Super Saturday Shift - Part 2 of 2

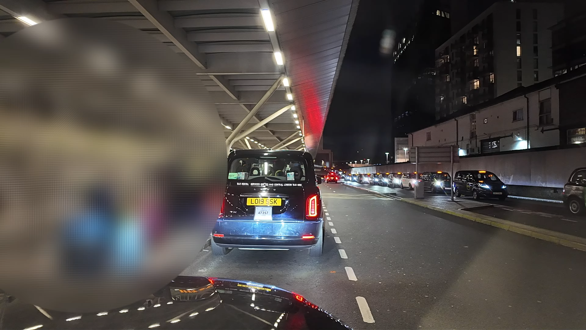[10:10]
so as we get to the front of paddington we're actually on a two cab job with a cab in front of us customers say they want to go to crawford street but more importantly they give me the door number i have a quick look on my phone and i see it's at the very end of crawford street
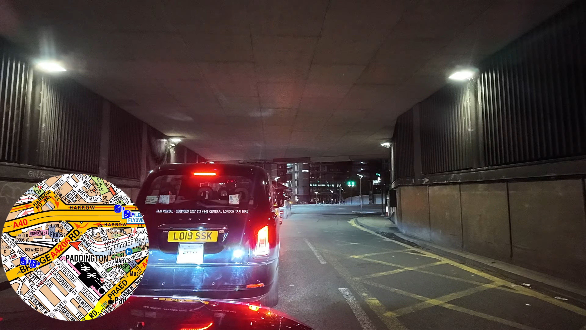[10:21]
so i know that we could use mile a bone flyover mile a bone road and get an up and right onto upper montague street
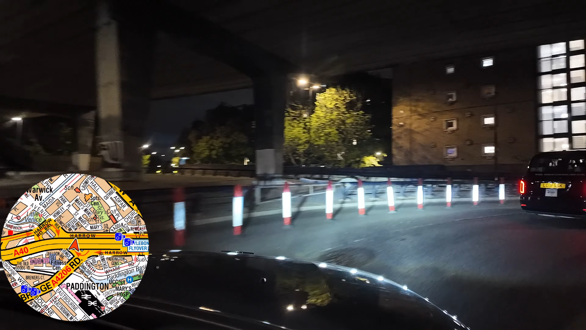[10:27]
we could then left crawford street and set a customer down cab in front can't have this information so they're obviously getting a full
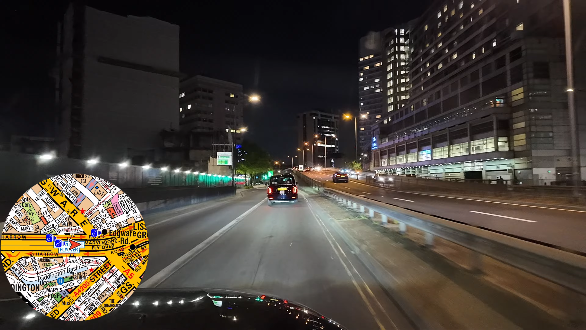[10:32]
length of crawford street from homer row now although i could get my customers there quicker it's a two cab job so
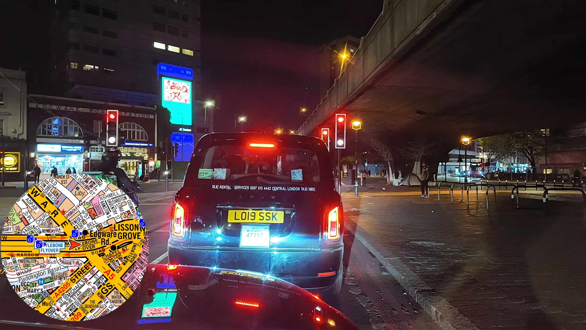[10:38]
we just follow the cab in front we don't want to play games make them look stupid and it's just the right thing to do so following the
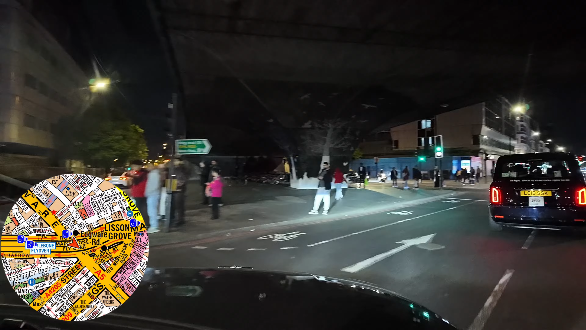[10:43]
cab in front we'll leave paddington station by bishop's bridge road we'll comply harrow road circus leave by harrow road and then